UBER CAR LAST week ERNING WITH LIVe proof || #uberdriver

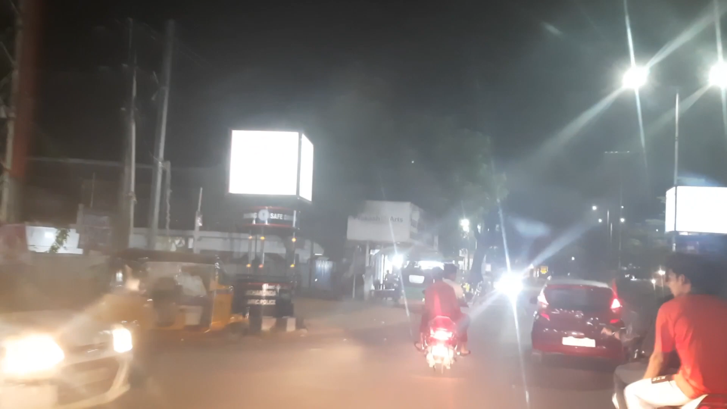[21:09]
పోతుంది ఆ స్కూటీ ఆ వెనుక తిరిగి చూసిండు మనోడు స్టంట్స్ చేస్తుండు చూడండి ఎట్లా స్టంట్స్ చేస్తుందో